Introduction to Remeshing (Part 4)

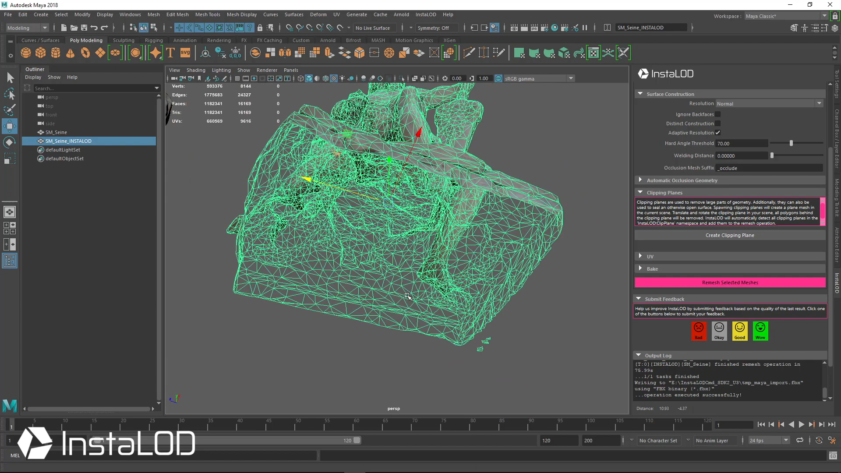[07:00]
create this and leave it as watertight so nothing was built up inside of
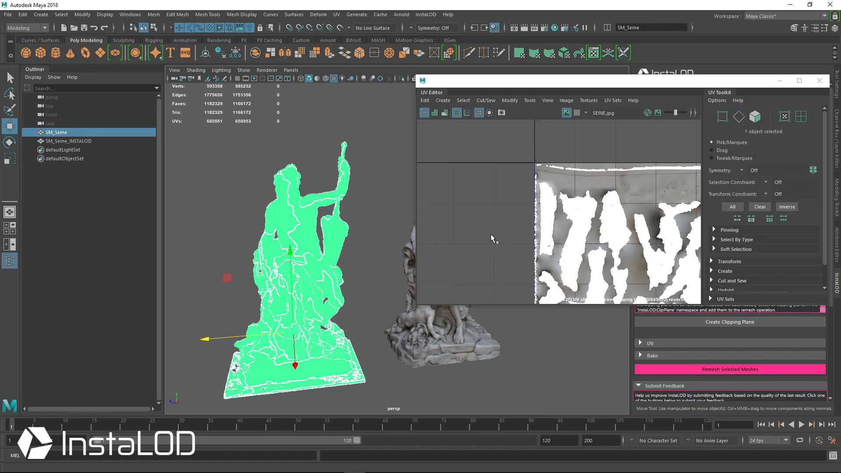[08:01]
with all these ufa shells we have such small you know parts on here with their they're smaller than a pixel probably or you know really
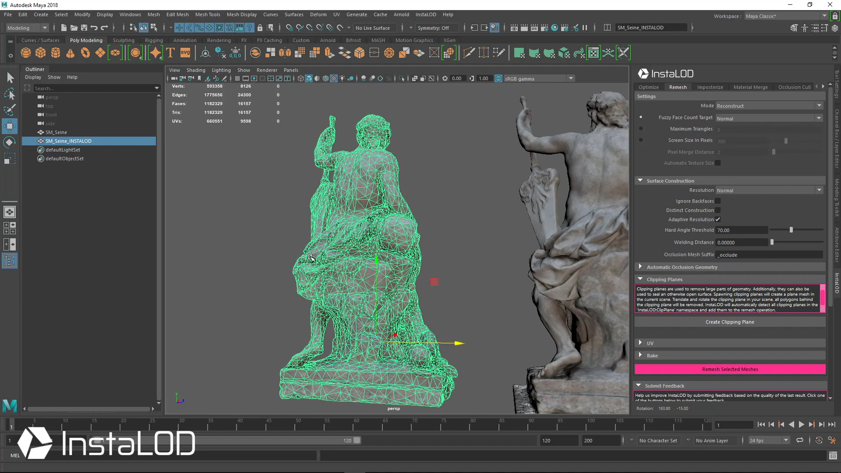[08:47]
really nice and clean here and with this we can just go ahead and if we wanted to optimize this further